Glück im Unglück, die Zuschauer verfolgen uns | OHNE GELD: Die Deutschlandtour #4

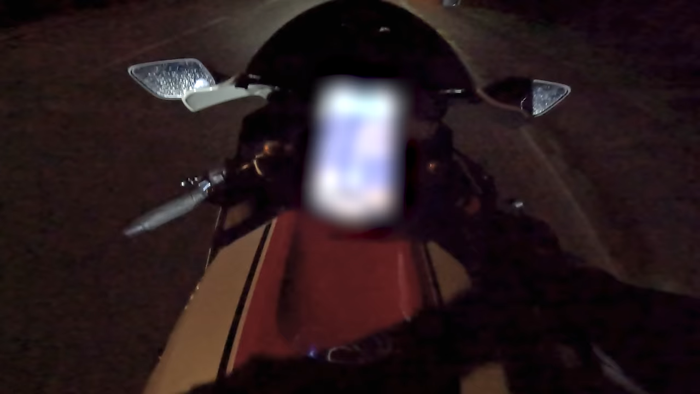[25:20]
Hier ist es jetzt gleich, Steve. Hier ist es jetzt gleich. Lass mal schon mal, mach mal schon mal aus. Wir rollen aus. Wir rollen aus, damit er uns nicht hört. Nicht, dass er jetzt schon die Messer bereitlegt. Der Mann. Das Tier befindet sich auf der rechten Seite. Warte, warte, warte. Hier, glaube ich. Scheiße, wenn das jetzt das falsche Haus ist, ist es totenpeinlich. Da kommt keiner raus. Ja, ist es auch.